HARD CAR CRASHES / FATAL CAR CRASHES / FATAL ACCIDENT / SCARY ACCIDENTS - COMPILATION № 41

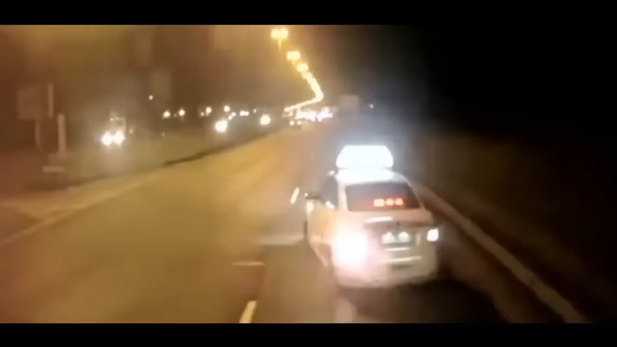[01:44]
Сейчас Бог бочину ебанет. Сука, блядь, что дебил?
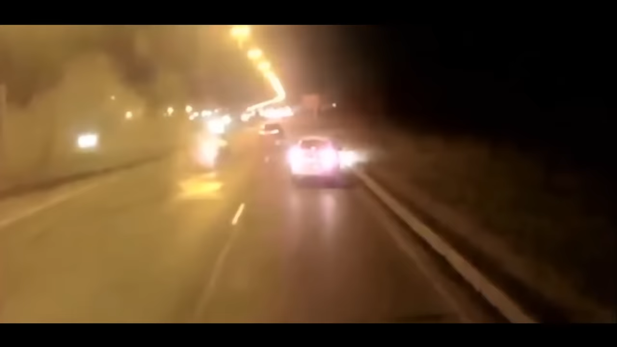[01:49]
Убил нахуй, наверное, водителя. Тормози, блядь. Что натворил? Убил нахуй водителя наверняка, блядь. Водила не вылази.
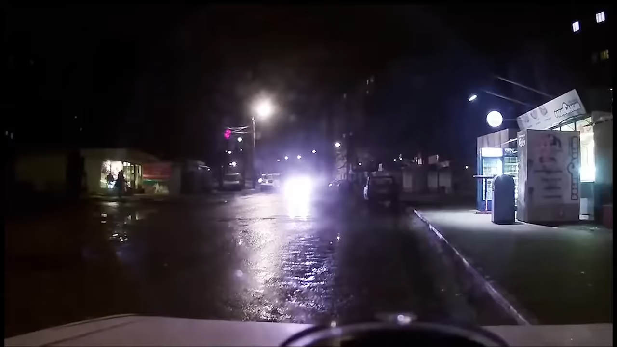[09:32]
Пщи, блин. Это что было? Блин, бать, какое-то мамы сбило, да? Да, да.